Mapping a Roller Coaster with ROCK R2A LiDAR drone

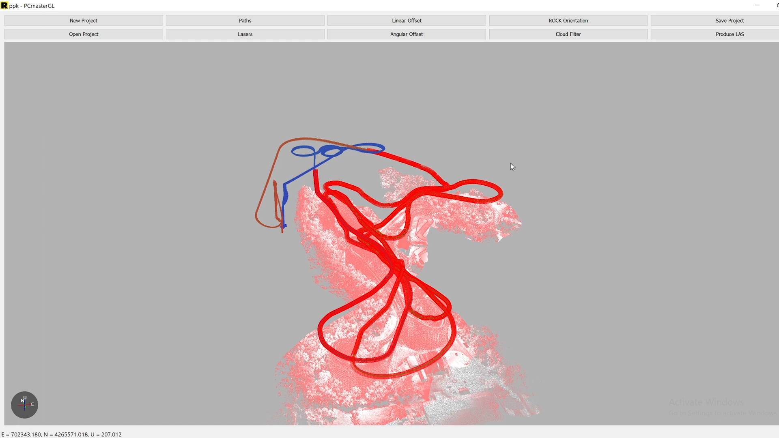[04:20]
You can see it kind of went all over the place. Lots of overlap. Let's jump right in and we can start to see really good coverage of the data.
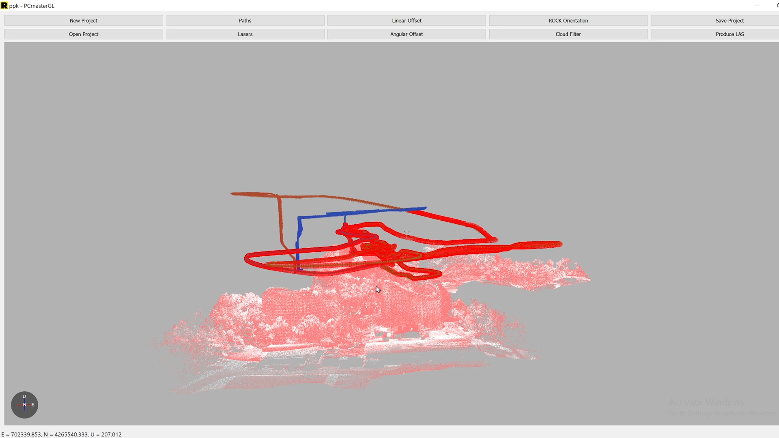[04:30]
Oh yeah. That's looking awesome.
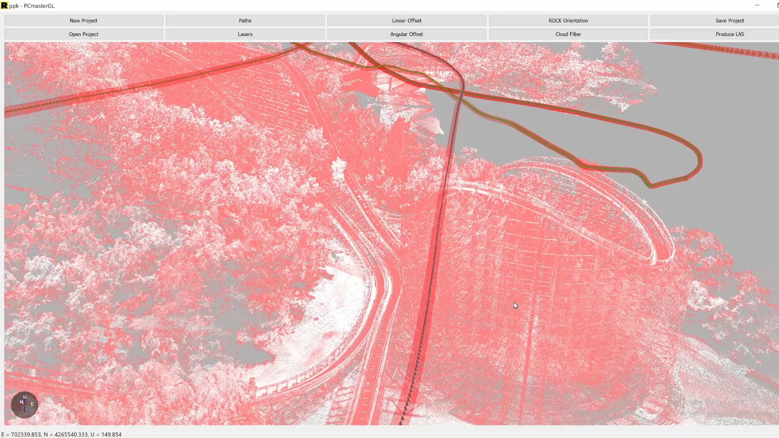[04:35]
Alright, so this is just a verification of how the data looks like in the desktop software.
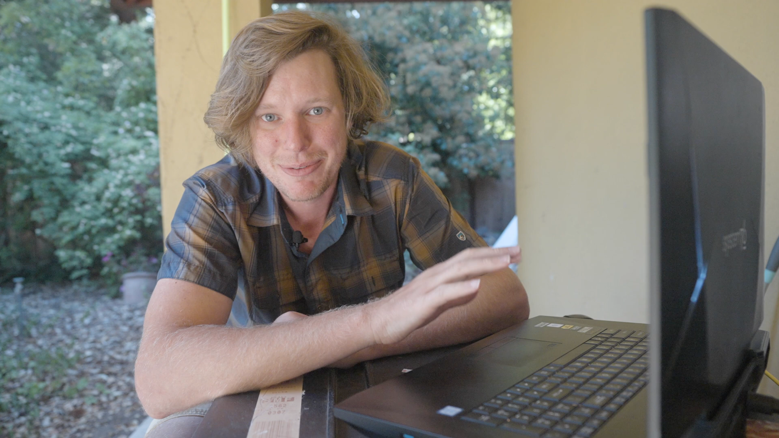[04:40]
Now I'm going to upload the LAS, that's the file format for LIDAR data, to the Rock Cloud. And we're going to start looking at it in there because it's much easier to analyze LIDAR data on the Rock Cloud. And also I can share that data with everyone. So you guys can all click below in the link in the description. You'll see a link to this data set. So you guys can go ahead and follow along with me too. Let's go ahead and check out the data set over there.
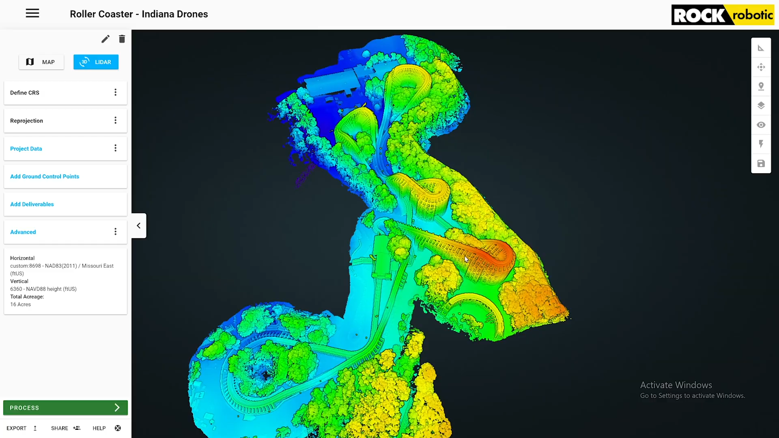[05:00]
Look at that. Wow. That's super cool. Let's zoom in. Oh yeah. It captured all of that lattice work.
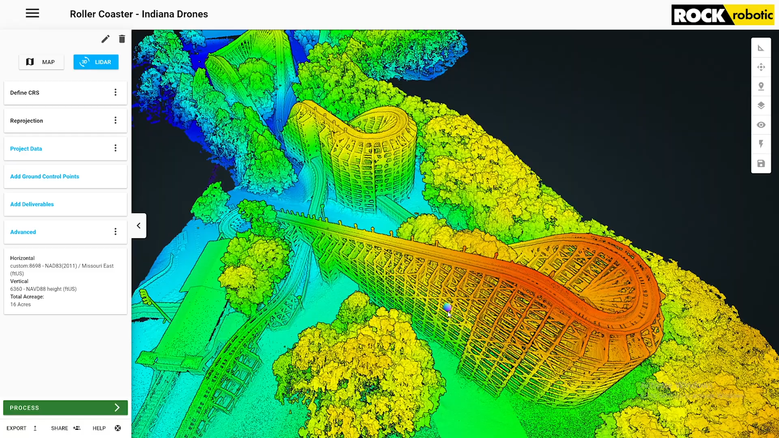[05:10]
What about inside? Can we look above and kind of get an angle? Whoa. It saw in between those?
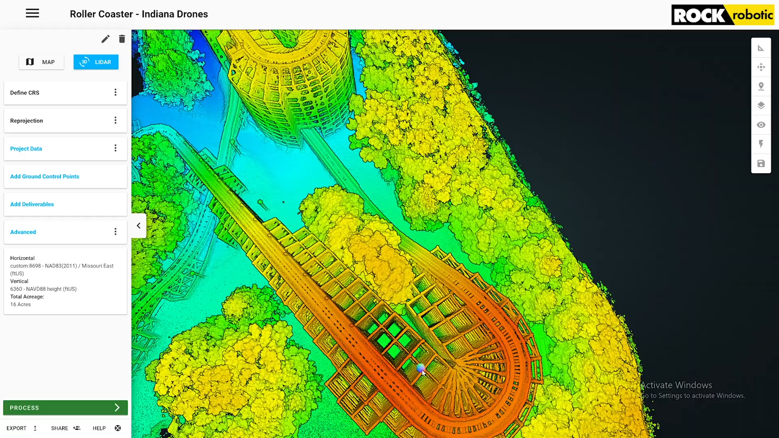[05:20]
No way. All the way. You can see all the way down there to the bottom where it's green.
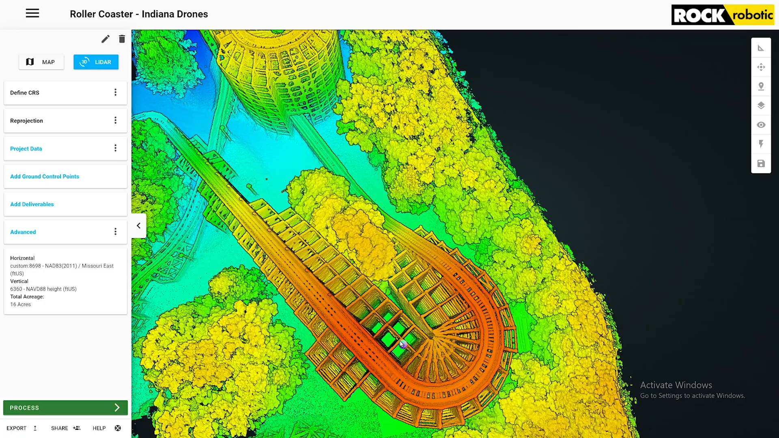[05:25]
That's the bottom ground. And all the tracks. This.
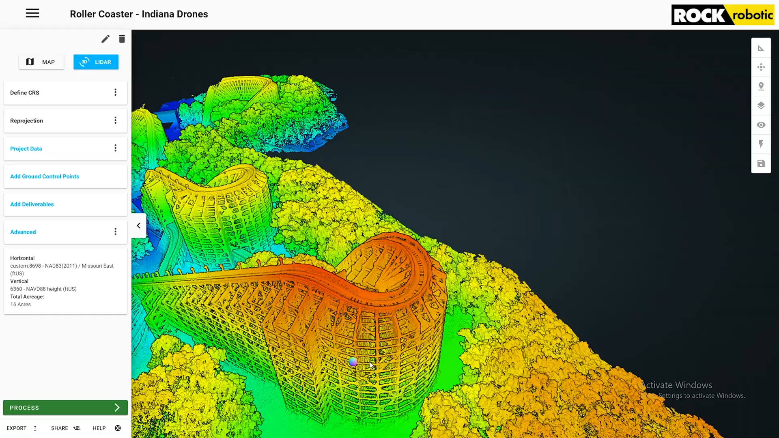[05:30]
This is. This is cool. That's real cool. But wait, wait, wait. We captured color too. Elevation. Turn it to color.
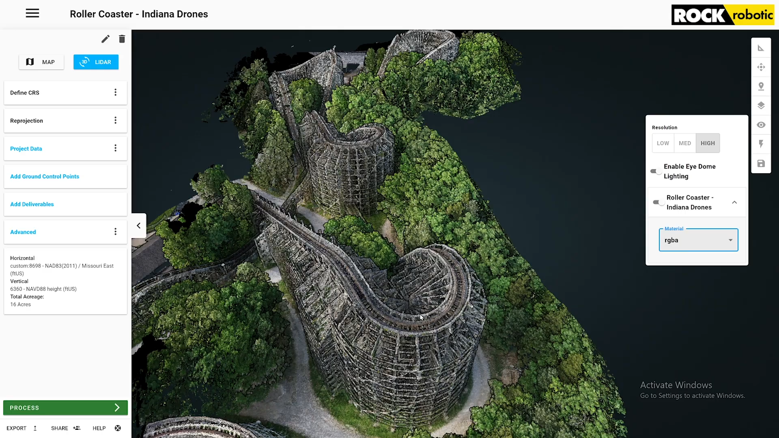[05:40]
Dude. Alright. That's cool. Oh, that's cool. So that's that first drop there.
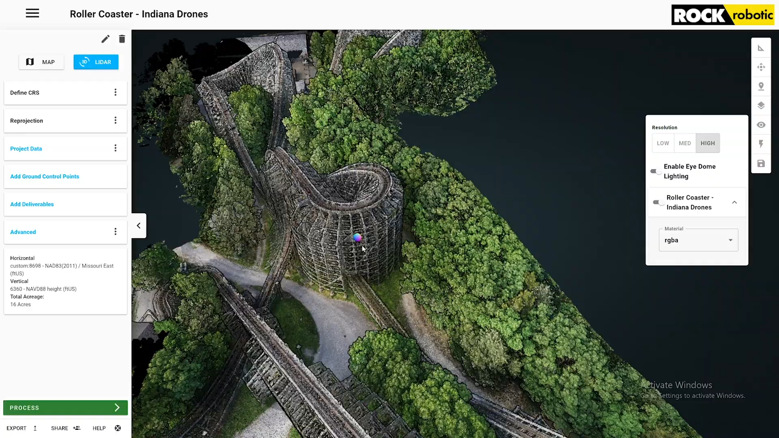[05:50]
And it comes and goes underneath and through. Through the coaster. Whoa. Whoa. No way.
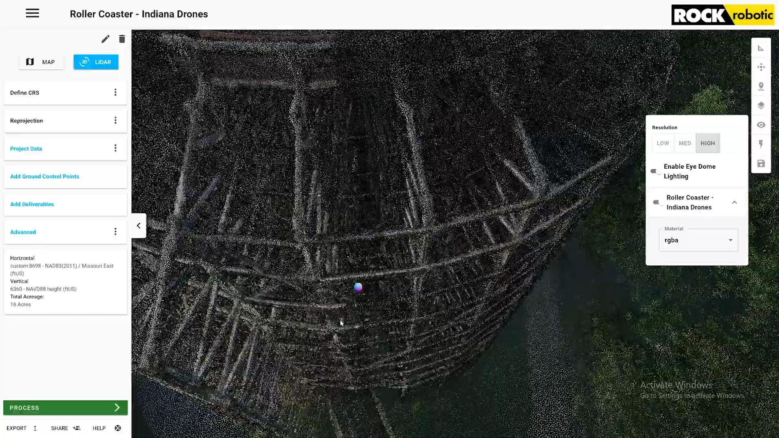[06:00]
All the internal structure as well. How did it even. How did it do that? So this is. This is the LiDAR data. This is the colorized LiDAR data.
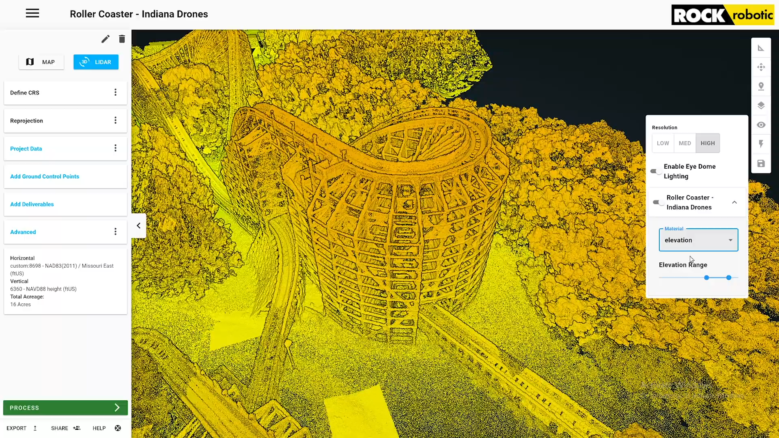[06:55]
Cause I think this is. This is. You can really see that structure on the inside.
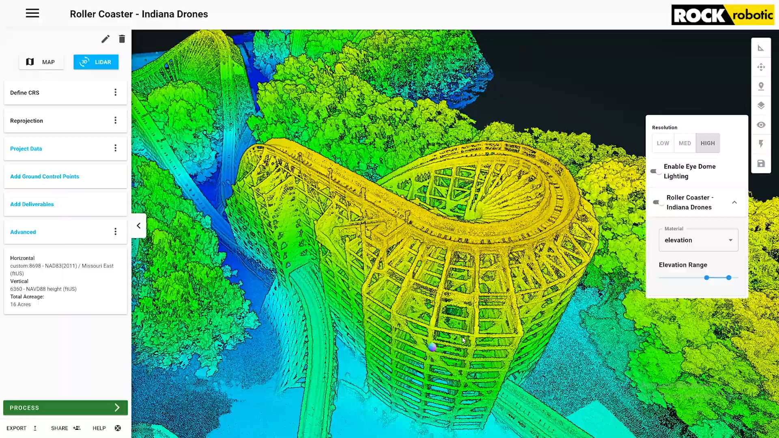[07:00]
Wow. Ha. This is so cool.
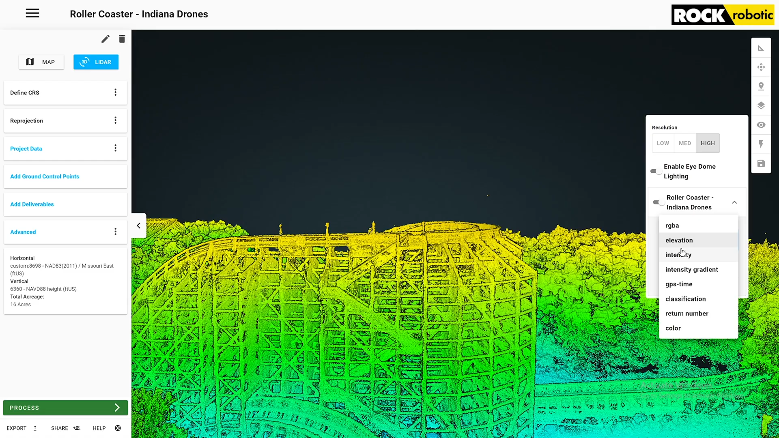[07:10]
Here we can actually go by GPS time. If I click right here. And so this. If I. Zoom out a little bit.
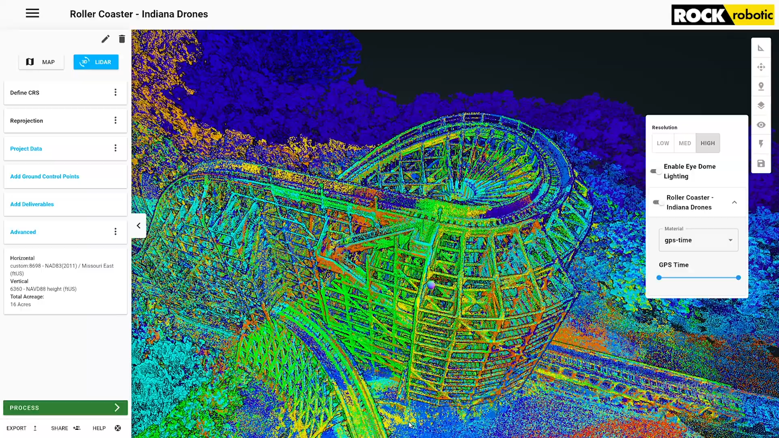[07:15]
This is actually. The GPS time. So this is like. How I flew.
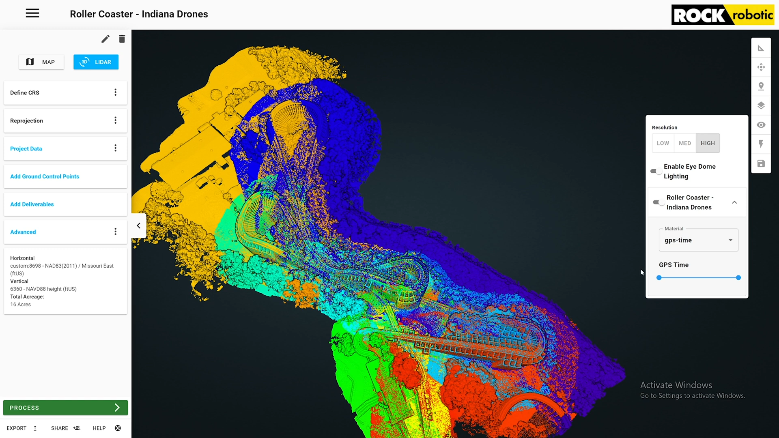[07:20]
And captured it. You can actually see. If I start scrolling this through. It'll. Kind of scrub through the data set. How I was flying. So you can see. Multiple passes.
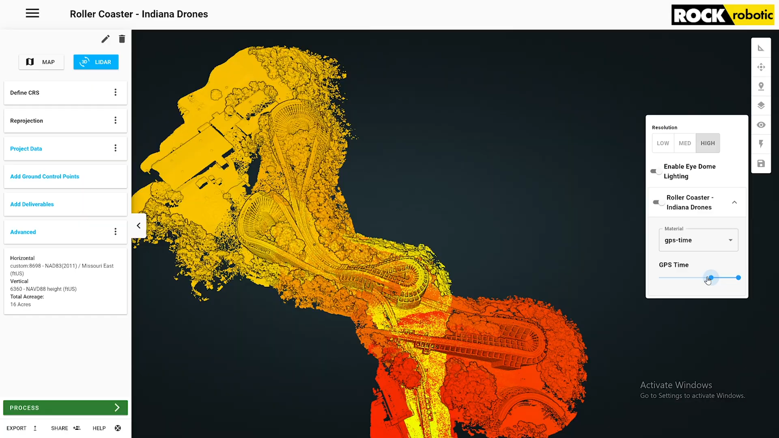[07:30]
Over the same area. And all of that. Is lining up. Just. Just perfectly. I mean.
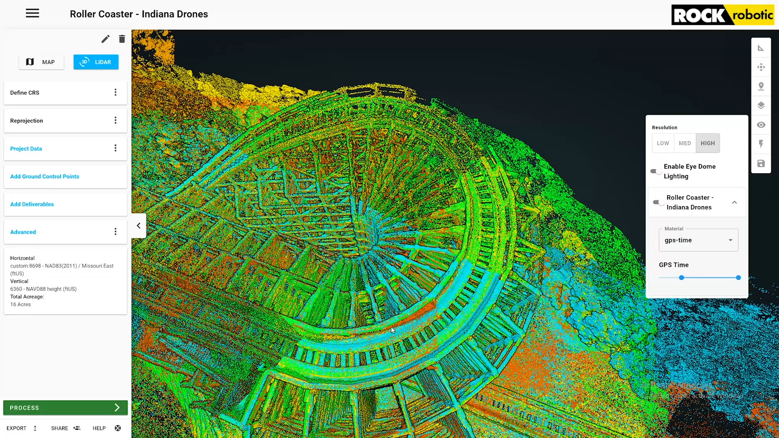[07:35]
This is. Multiple passes. Over this area. And again. With widower data. When you're. Changing a bunch of elevation. And you know. Doing corners. And curbs. Usually that data. Just turn out. Complete garbage. So. To see it. Lining up. This well. It's. This. That's. That's what's. Impressing me right now. That's cool. But also. It's also seeing. Inside of all this structure. And that. Wait. Let's. Hold on. Hold on.
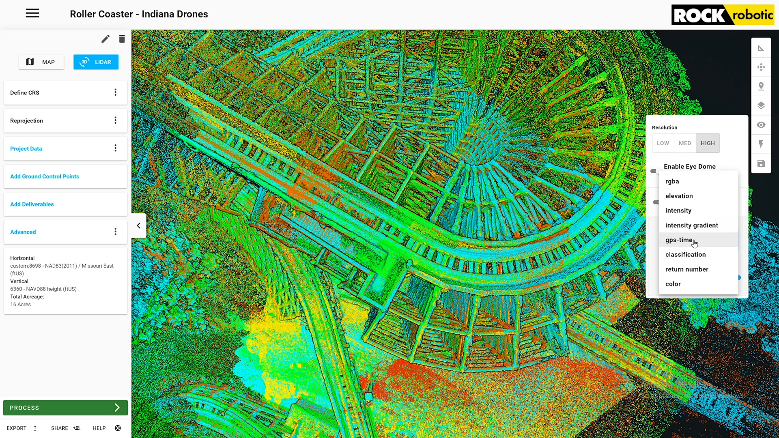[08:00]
Let's look at. The return. So this sensor. Has three. Returns. And you can actually see. That's interesting. All right. So the red. That's the first return. First laser return. Coming back. And then you have. Green. And blue. And I believe the. The blue. Is the last. So. The last return. It's going.
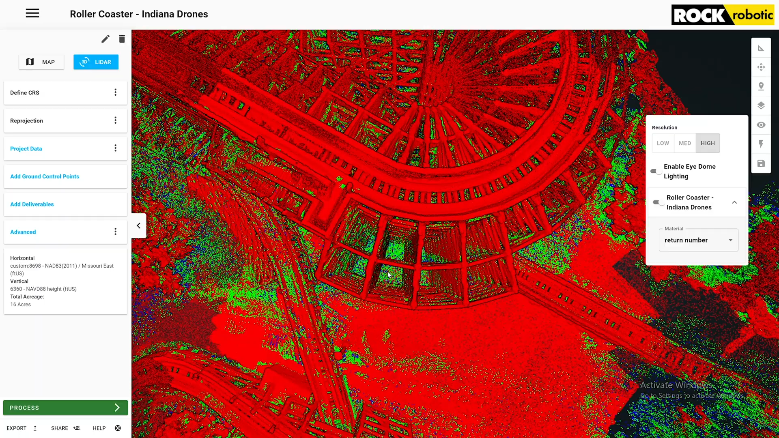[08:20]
All the way down. These corridors. And seeing. Seeing the earth.
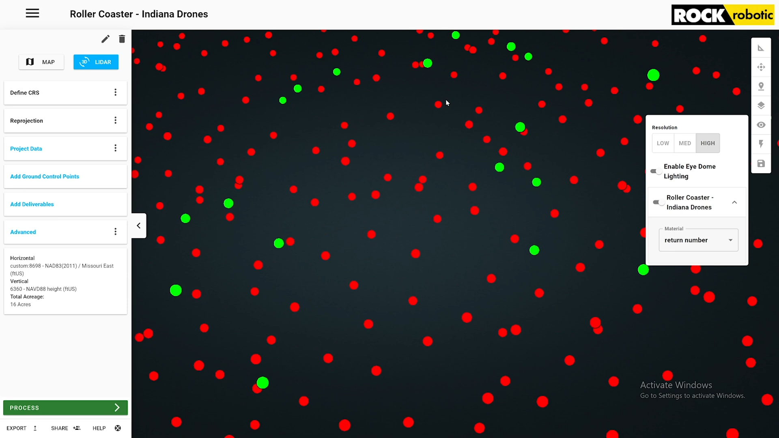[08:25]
Underneath of. Underneath of the structure.
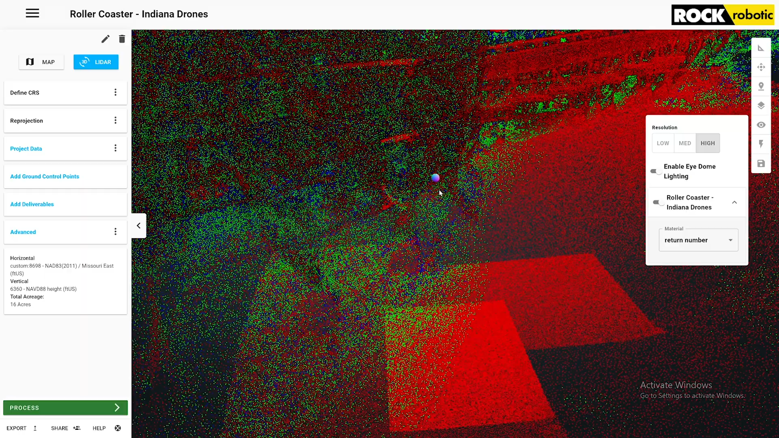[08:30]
So that's. That's why you need. Those multiple returns. Because sometimes. The top of the structure.
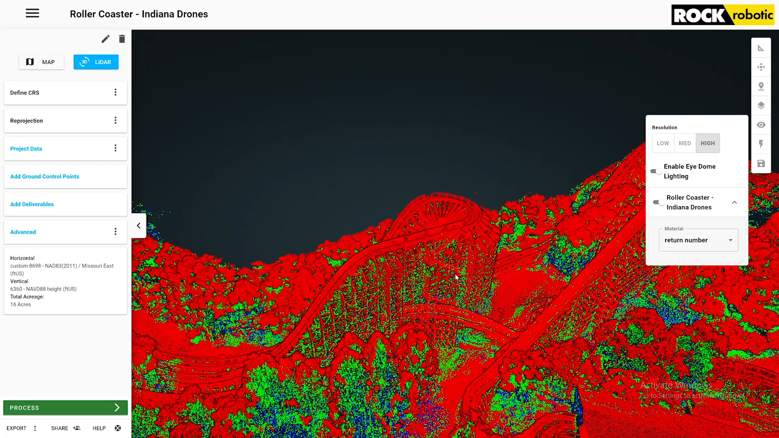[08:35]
Will just. You know. It gets that laser pulse. And bounces it right back. And you want to be able. To keep seeing.